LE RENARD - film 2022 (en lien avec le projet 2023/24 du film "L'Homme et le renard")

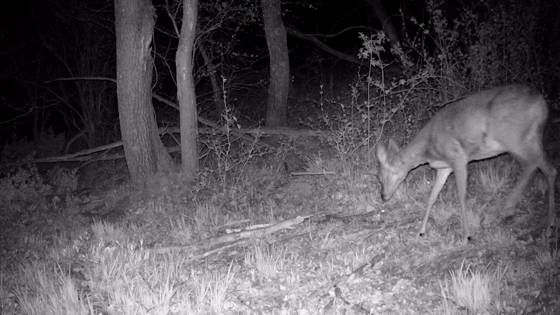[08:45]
La nuit nous révèle que le renard cohabite avec les blaireaux dans les mêmes terriers.
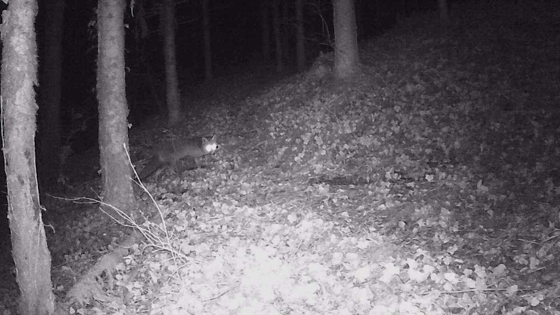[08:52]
Les blaireaux habitant dans les terriers inférieurs et les renards se réservent les terriers supérieurs.
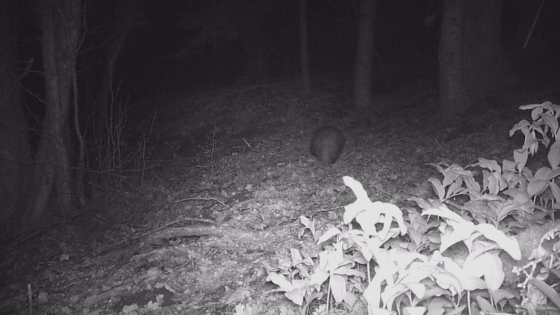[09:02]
C'est assez fréquent dans la nature.